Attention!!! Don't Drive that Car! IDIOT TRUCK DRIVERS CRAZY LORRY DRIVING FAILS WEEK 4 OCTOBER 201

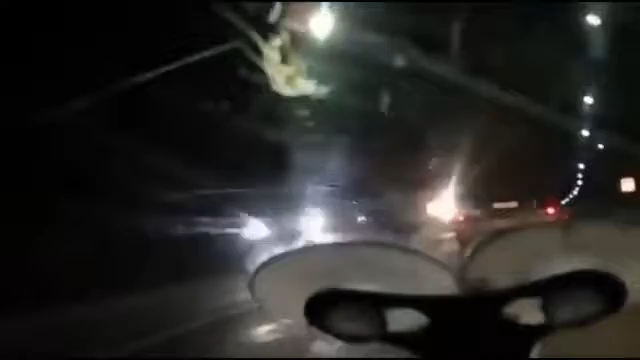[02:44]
Задел на тварь это. Зеркало оторвало? Да.
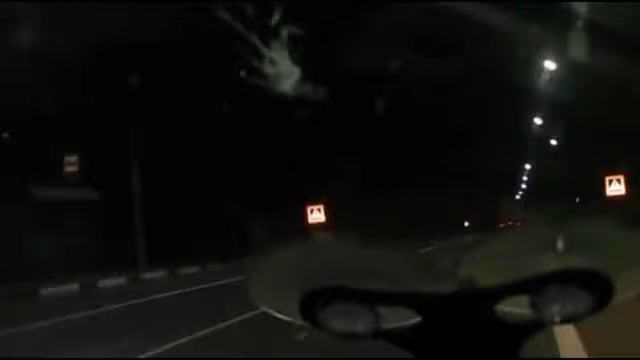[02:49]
Ну, вставай сюда, вари. Ёлки-палки, сука. Вот тварь какой, а. И помчался. До встречи мы были. Шеф сказал, оплачивать тоже будут они.